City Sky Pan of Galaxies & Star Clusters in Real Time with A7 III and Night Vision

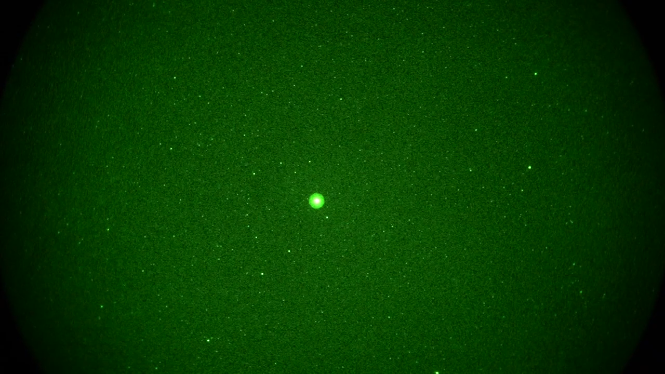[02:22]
And the constellation Bootes, which is right there. Nice and bright red star, and I've got a little bit of halo around it, because it's pretty bright. Now we're going to swing over and see if we can find the tiny globular cluster M3, which I just got. Okay, right there, dead center, that slightly fuzzy star-like thing is M3, globular star cluster. And Bootes, shooting star just came through the field. And while we're at it, let's dive down to the east, into the Los Angeles light pollution, and see if we can find M13 and M92.
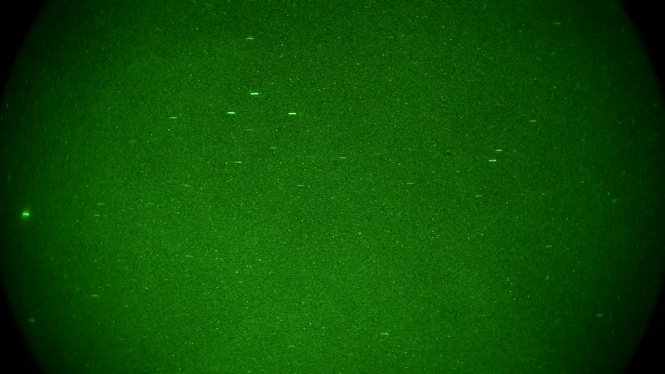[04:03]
That should be Spica. This isn't going to work too well with those clouds in the way. They weren't there before. Somewhere in here would be M104, the Sombrero Galaxy. Which is going to be... Shoot. Oh, here we go. Okay, let me double-check with my focus here. Yeah, dead center. Okay, so... Sombrero's dead center, really faint. A little fuzzy thing. There's a star nearby, about the 2.30 position from the center of the field. And then off to the right, I'd like the 4 o'clock position. Further away from it, there's like two, almost like double stars.
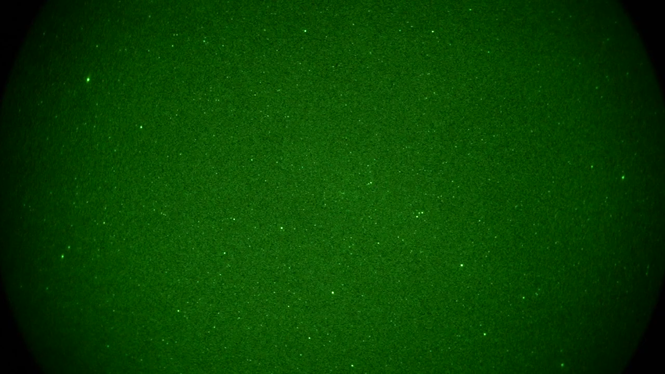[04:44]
But they're not, I'm sure. They go too far apart. But dead center would be M104, the Sombrero Galaxy in Virgo. And we're going to call it quits because we're up to four minutes already. Almost five on our duration. So that's it. With a Sony Alpha 7 III camera and Gen 3 unfilled night vision by L3. That's it.